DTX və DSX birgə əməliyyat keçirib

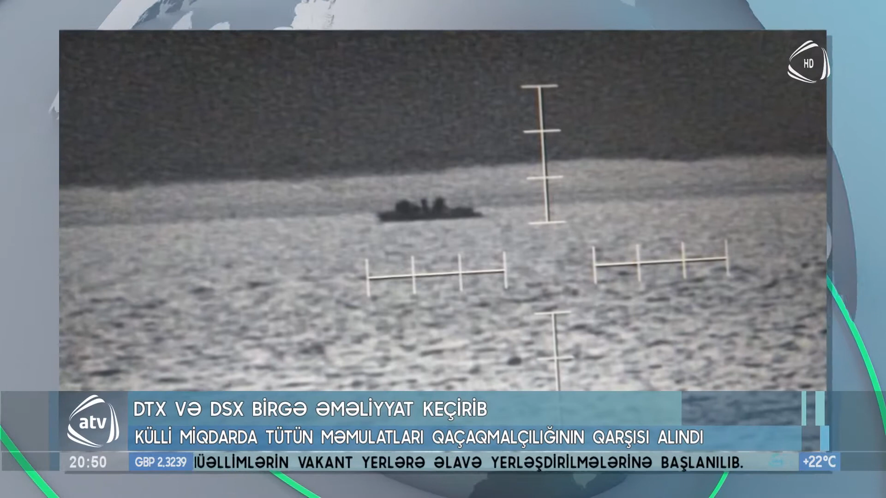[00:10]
Məlumata görə Saliyan rayonu istiqamətindən naməlum iki üzmə vasitəsinin rejim qaydalarını pozaraq, icazəsiz olaraq gecə vaxtı dənizə çıxması barədə məlumat taxil olub.